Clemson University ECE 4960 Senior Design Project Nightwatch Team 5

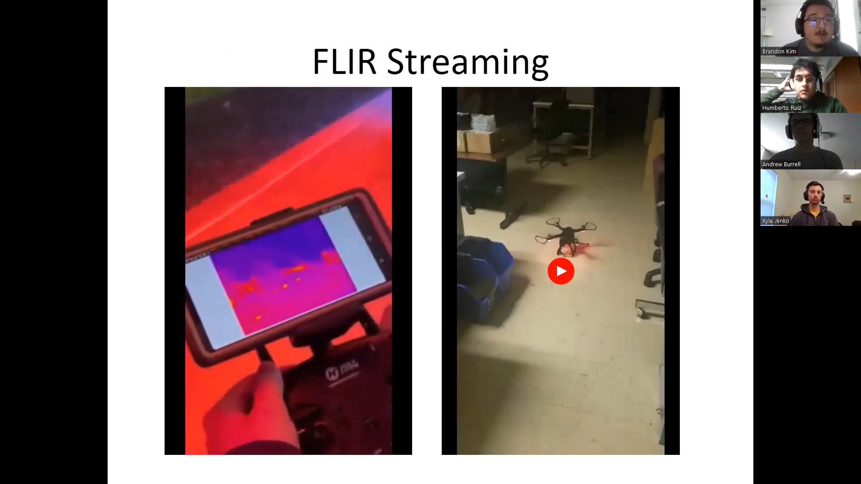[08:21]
and on the stream you can clearly make out those little dots which are the heat signatures of those people.